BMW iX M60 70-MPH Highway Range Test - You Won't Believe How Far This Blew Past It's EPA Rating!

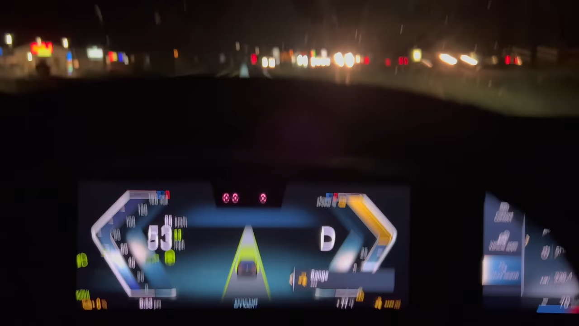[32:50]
think we may have timed this perfectly let's just keep it moving as much as possible on the way to the charging station well
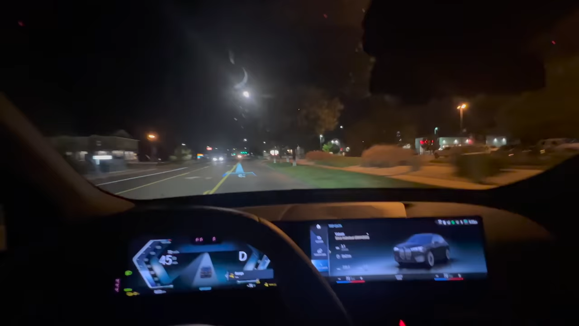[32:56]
i'm carrying quite a bit of speed here forgive the camera quality with a little bit of the fogging up i think that it shut the air conditioning off you can see we're just coasting in zero miles dash dash pretty sure if i can just rip into the parking lot we'll be totally fine i just need enough energy to back into the charger so coming